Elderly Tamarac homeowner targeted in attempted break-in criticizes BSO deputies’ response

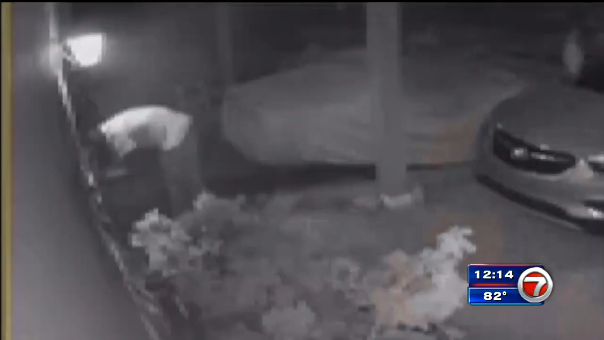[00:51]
get into my house a man tries to break in through Bill's front door slamming into it and repeatedly